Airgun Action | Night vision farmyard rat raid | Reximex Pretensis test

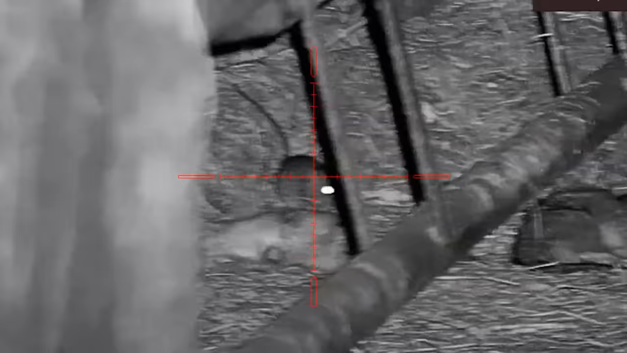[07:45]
That was a small one, and it was another one from the pen,
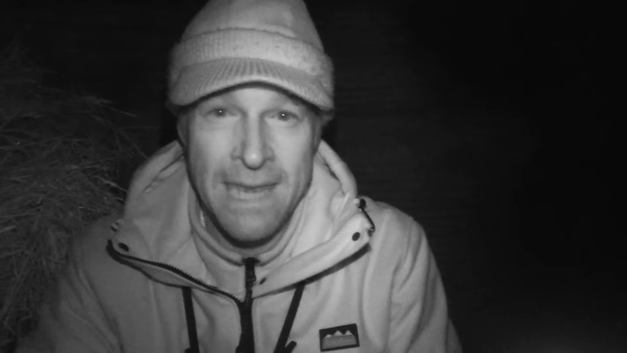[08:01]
but I've got to say it's been slower around there than I'd expected, especially after seeing so many there earlier on. I'm not getting a lot of shots from this spot now, so I think the best thing to do is probably have a walk around, have a bit of a look around, and find another spot to dig in and hopefully pick up a few more rats.
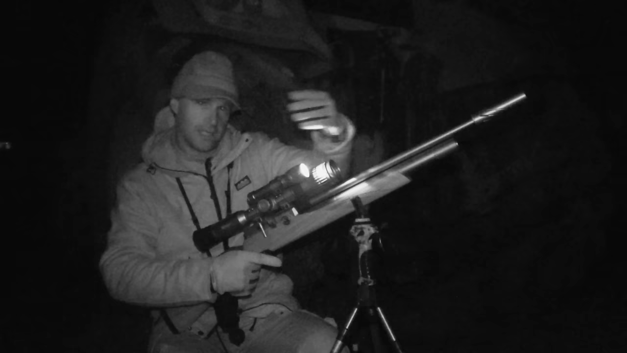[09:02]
like a big pallet store with a log store behind that. And in front of it, off to the side, is a big muck heap. So you've got a food source from the muck heap, and you've got habitat from those pallets and the logs. So we spotted a few rats there. We've moved the kit here. I've just had another quick scan. There's nothing out and about yet, but to be honest with you, we've made a lot of noise moving the kit here. I'm talking now, which you have to be a bit more quiet. I'm pretty sure we'll see a few rats out again soon.
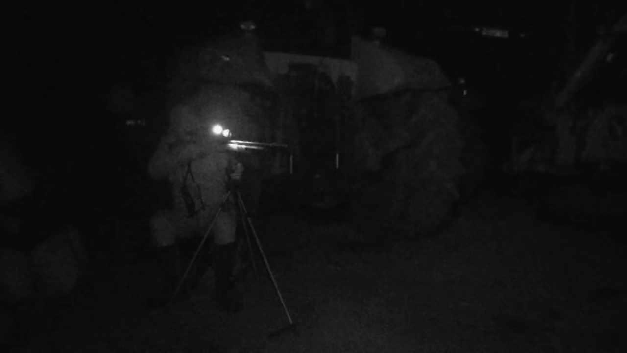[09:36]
That was a cracking start from the new spot. Two in nice quick succession there.
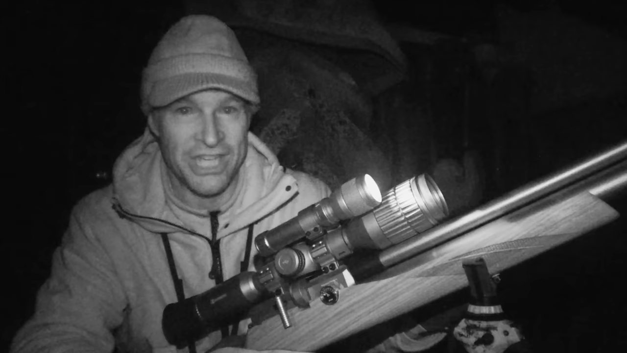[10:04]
Now, there's a little digger parked in front of the pallet store next to the muck heap. And I'm pretty sure that the rats are going to be thinking that they're safe underneath there. And it looked like those two did, and it obviously proved to be a bad move. So hopefully that will give others confidence to venture out. They'll think they're safe from owls and other predators, and I'll be able to pick them off from underneath that little digger.
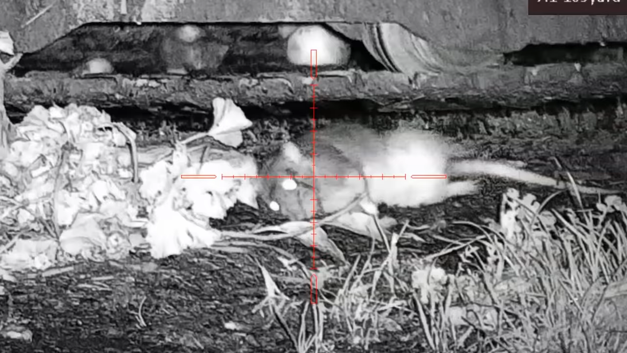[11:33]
actually spotted that one venturing out with the thermal spotter. Now, it isn't a cheap piece of kit. It's far from essential, but if you can justify the outlay, it can be such a great advantage to be able to see your quarry's heat signature.
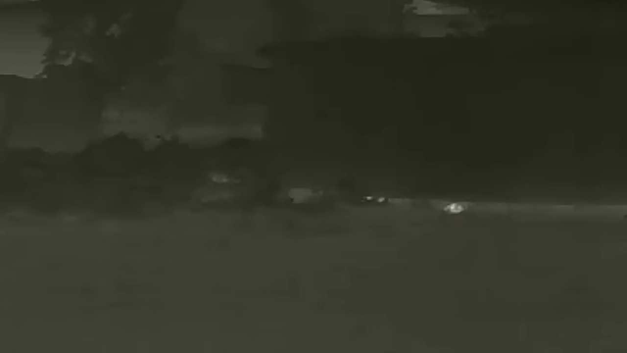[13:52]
Well, it's gone very quiet here now, and you know, the last few scans, I've not seen anything apart from the heat signatures of the shot rats, which are gradually fading. That said, I just saw a glimpse of a heat signature,
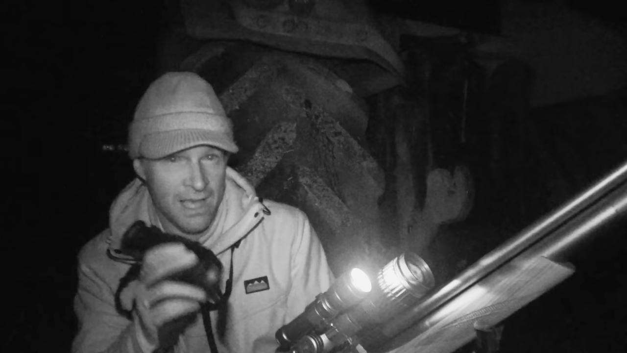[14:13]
which was definitely a live rat, back in the pallet store. So we'll sit it out for a little bit longer just to see if that one's going to venture out.